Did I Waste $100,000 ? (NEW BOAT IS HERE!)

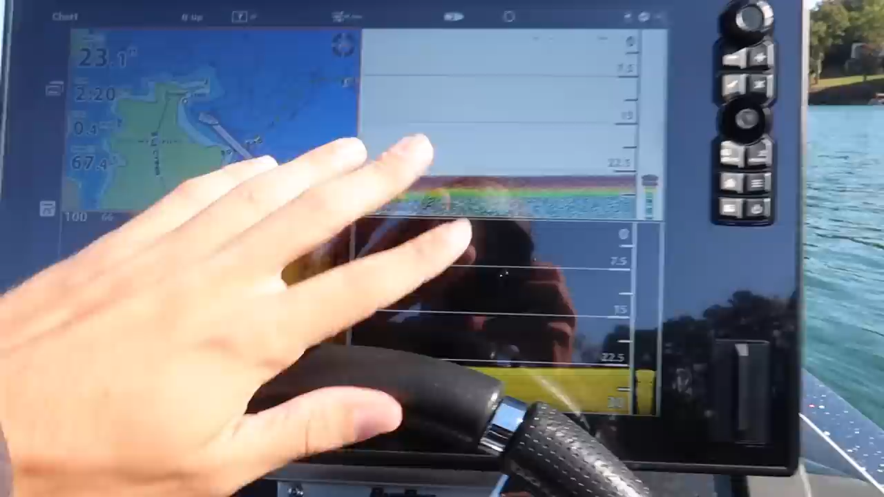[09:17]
the new hummingbird set up it was on demo mode um I'm gonna have to toy around with everything on this to really get it right this is the hummingbird
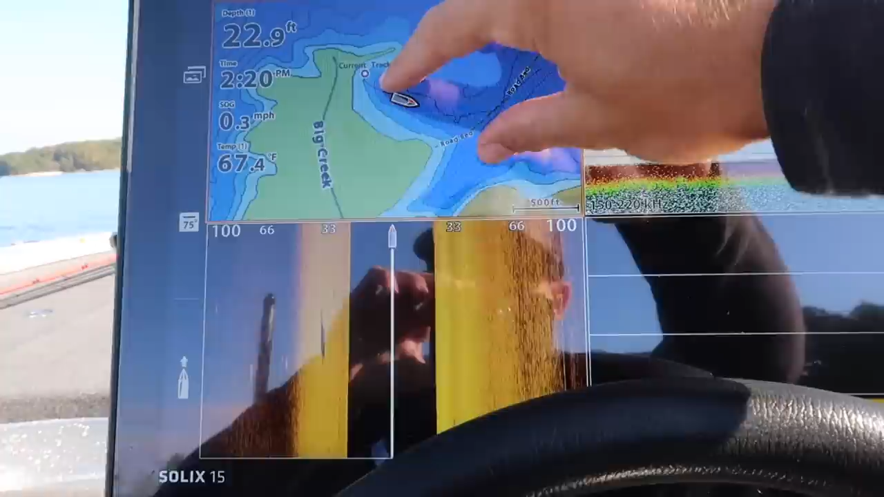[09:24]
On screen: depth 22.9 ft, water 67.4°F, speed 0.3 mph
mapping right here which I've never used before look at that see how it labels right there it's got a row bed labels coming off right there
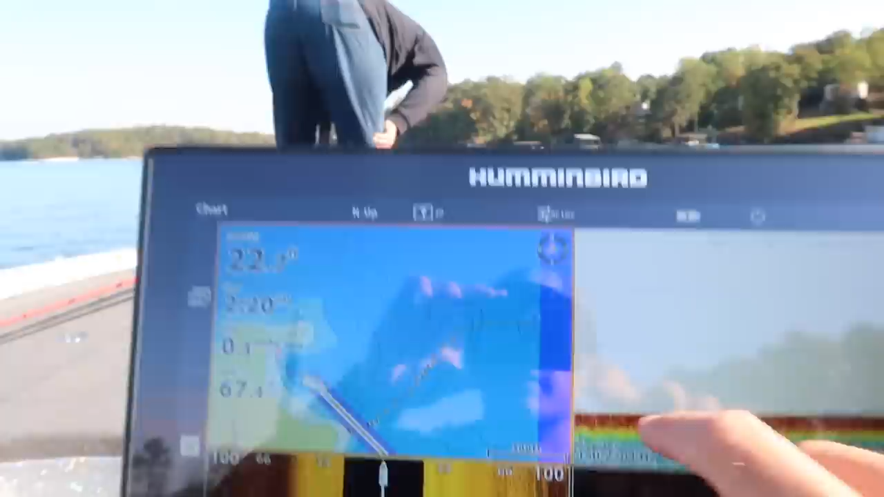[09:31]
my dad's toying around with those up there um these things are just beautiful
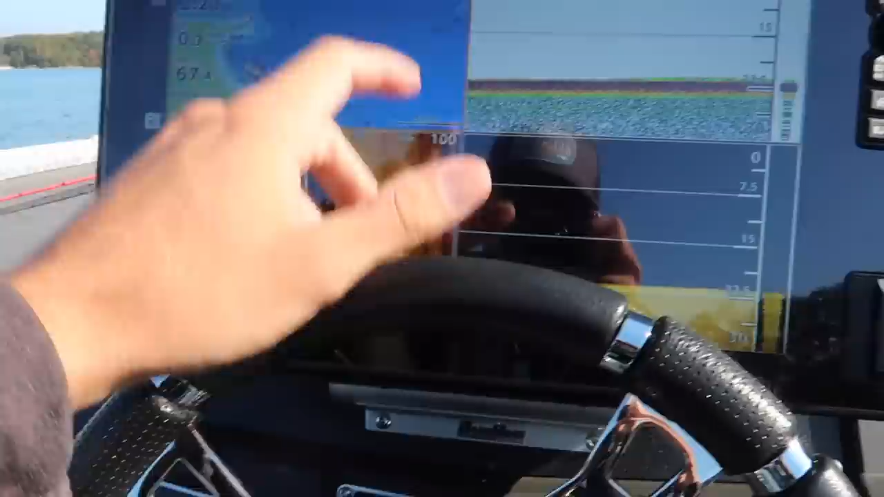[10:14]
we got our down scan right here we got our sonar we got our side scan
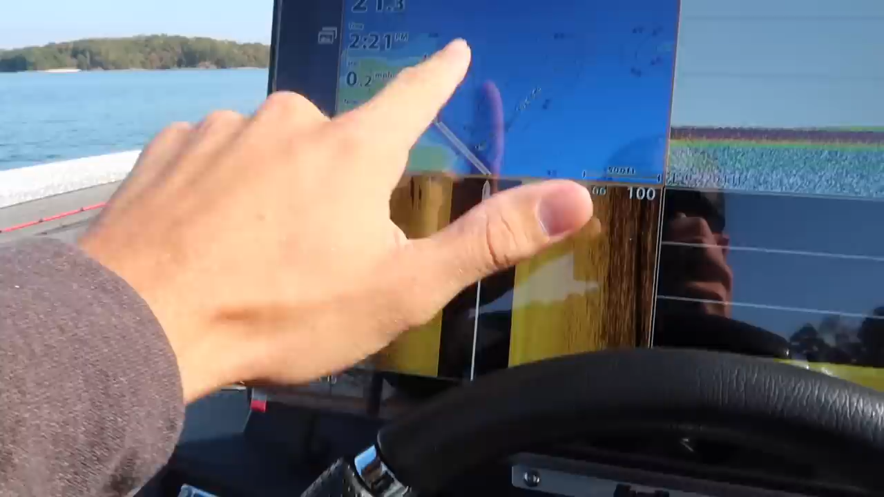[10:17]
and then the mapping right here this is a big screen I really like it um it's better than having two before I had two nines lorances and
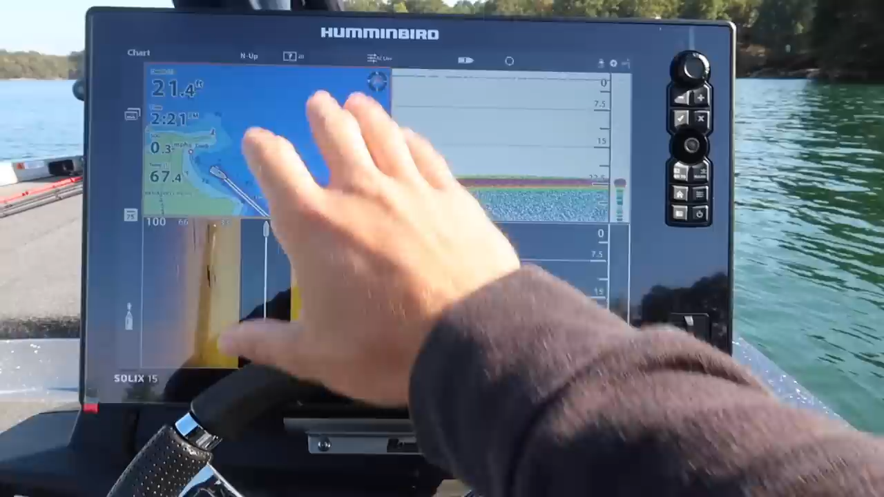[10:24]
now this is a 15 hummingbird two 12s up there all